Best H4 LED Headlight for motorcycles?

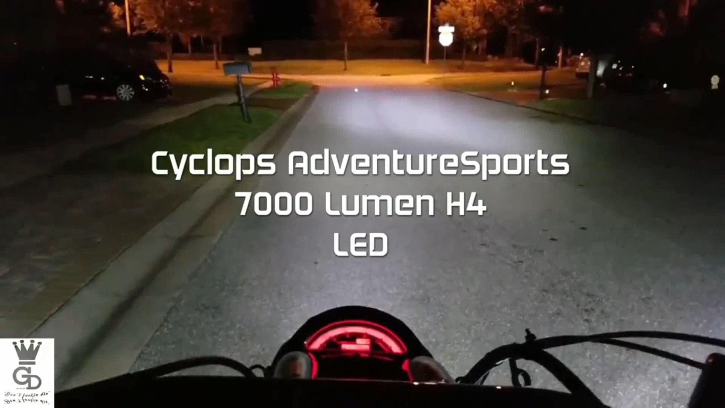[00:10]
Asked me to make a quick video of my Cyclops H4 7000 lumen LED bulb right now I'm sitting right now in front of my house and
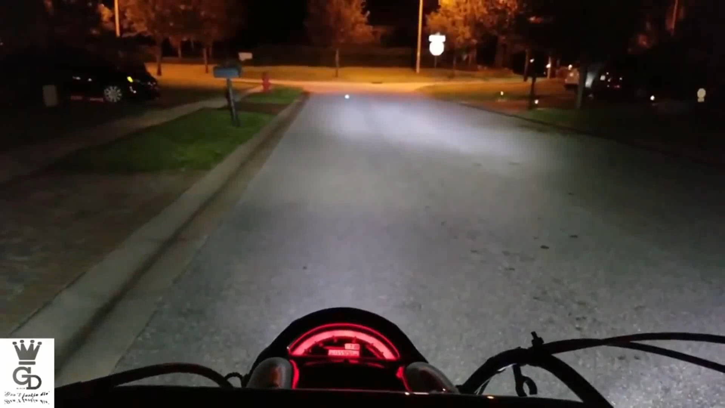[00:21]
This is the low beam right here and pay attention to the house all the way right there I'm gonna turn on the high beam Which is I was just pretty far it's lit up over there a little bit but I don't know about the pattern I probably have to Adjust headlight a little bit because right here. We got a spot right there. This has to be moved a little bit more to the center But besides that I can't complain.
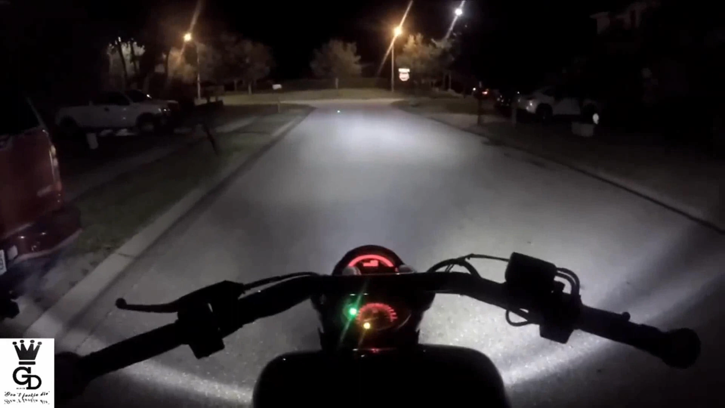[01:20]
We are standing right here in front of my house one more time just like in the other video We are testing in new 10.0 Cyclops H4 LED headlight bulb. I just showed you guys the 7000 Lumen version and this is the 10,000 lumen version and You can see how much better the pattern is. I mean look at the spread right here on the sides right and left and Obviously, I need you know a little bit more fine tuning on my headlight itself But this whole area right here
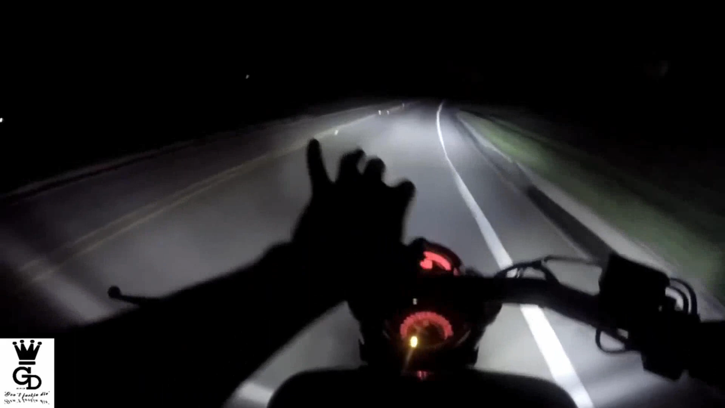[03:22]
But the area right in front of me would be dark and I wouldn't see anything there But here you can see the whole street is illuminated You know I barely made any adjustment. I moved a little bit to the right On the headlamp itself, but right here you can see that Everything is nicely illuminated. Let's turn on the high beam Look at that low beam high beam low beam high beam